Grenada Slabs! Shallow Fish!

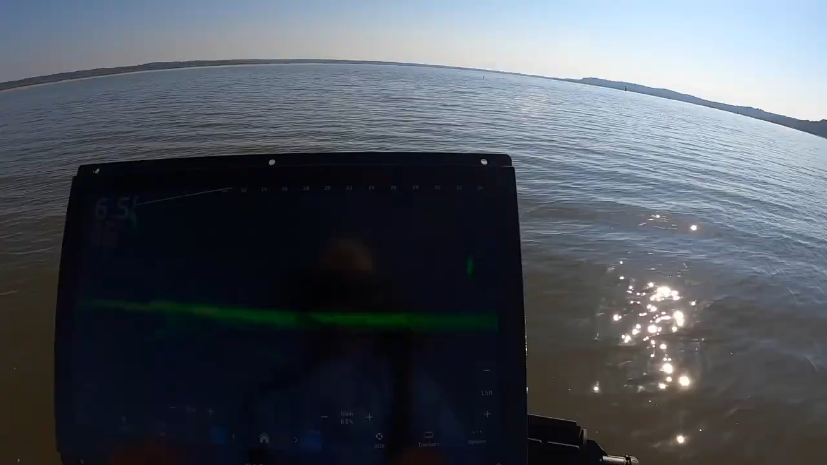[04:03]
But here's my screen. This would be a target right here that we're looking at coming in right here.
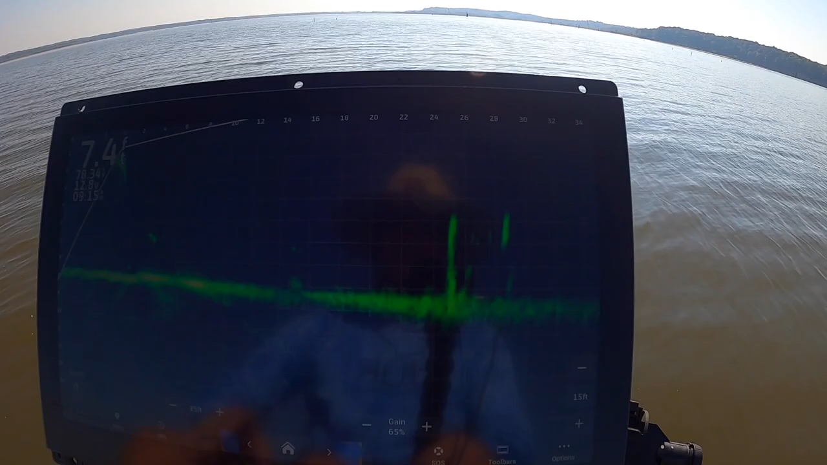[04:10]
He's swimming away from us pretty aggressively, so he might not be choice number one, but he's a nice size fish, and that's the one we'll try to hone in at.
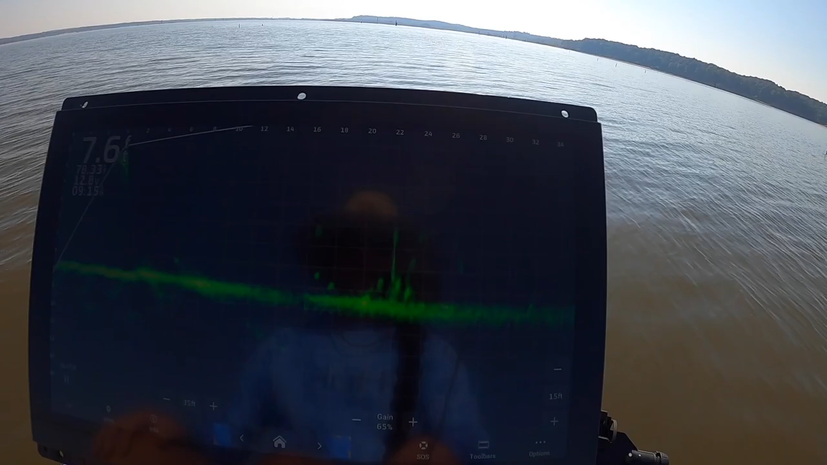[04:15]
So see how he just ran off there quite a bit? There he goes, running.
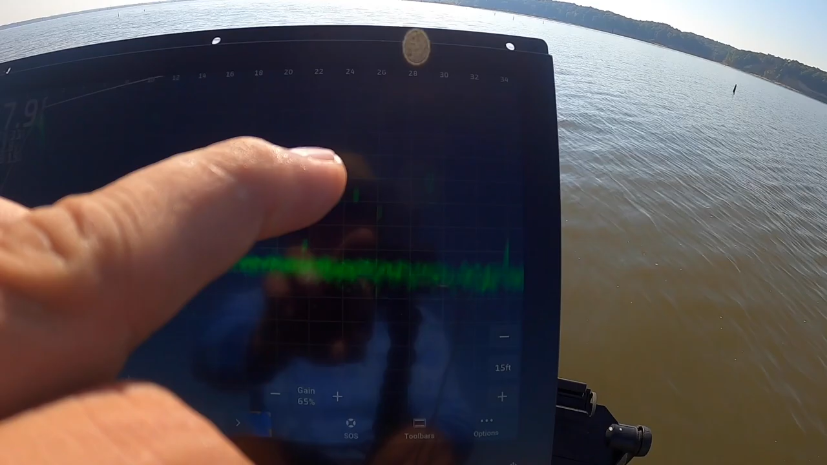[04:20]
Okay, so that's the struggle you have, is you want to go slow enough not to spook him,
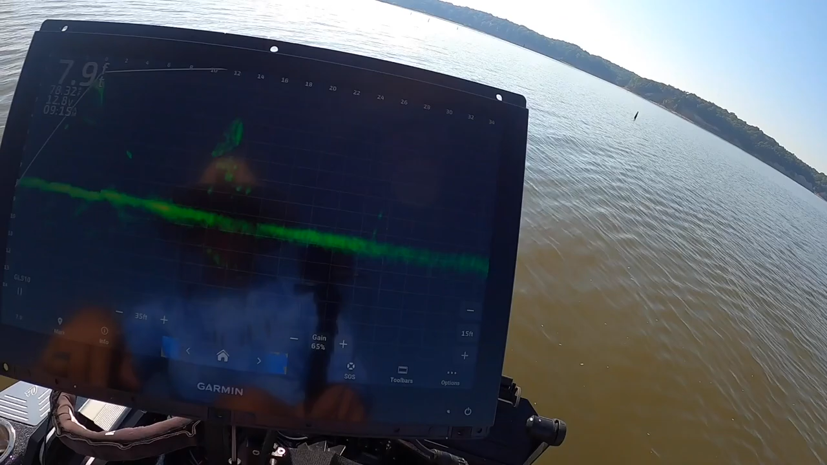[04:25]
but at the same time you have to stay and stay with him.
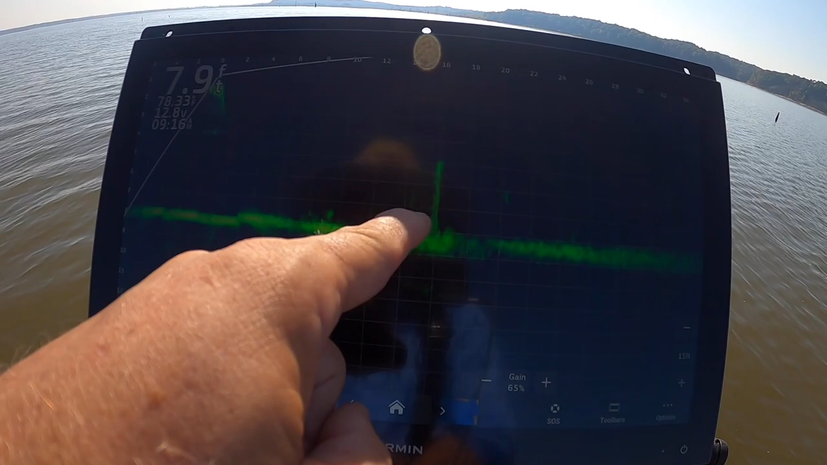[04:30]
Now sometimes these little stick ups here, you'll see a fish on them, and that's actually how I caught my 379 here on Grenada.
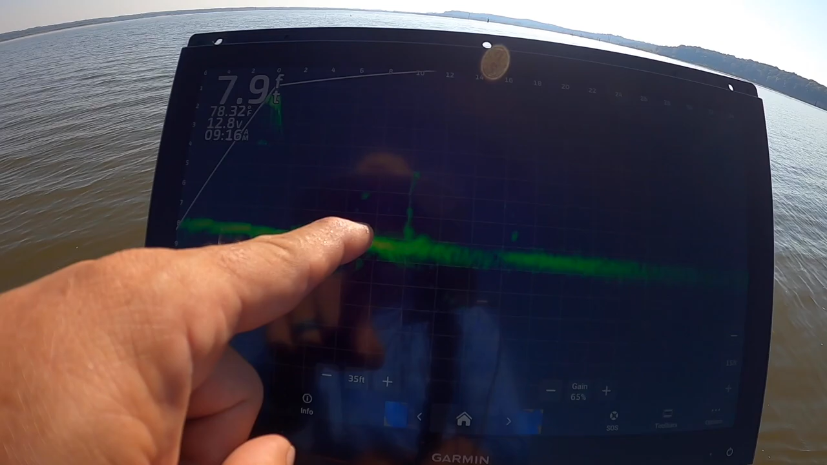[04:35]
On screen: depth 7.9 ft
It was just simply on a stick. Now there's actually one down in the mud as well.
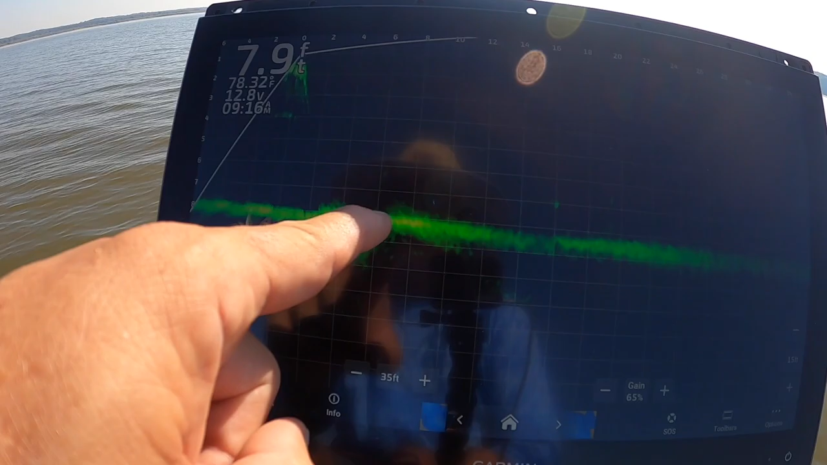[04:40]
On screen: depth 7.9 ft
That would be one that I would probably go after. They tend to stay still.
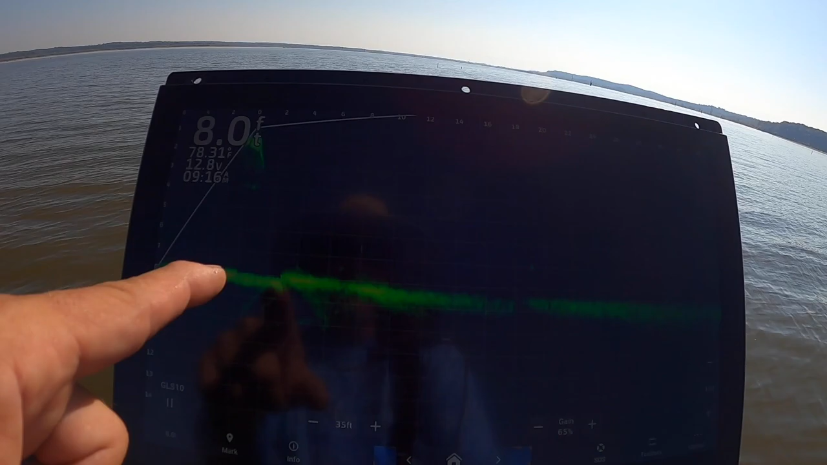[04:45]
They're just right there on the corner of that structure and that surface. So, but this is what I'm looking at. So here's another good mark coming in right here.
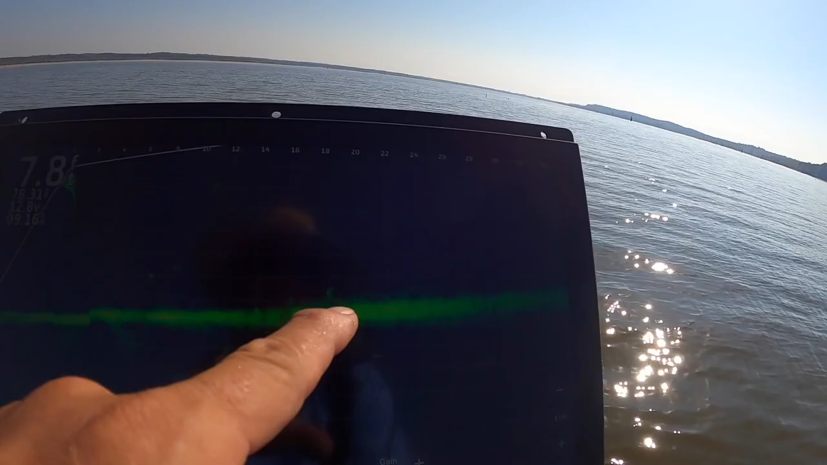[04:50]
So he's slightly moving in, and these fish will move, depending upon how the bite is.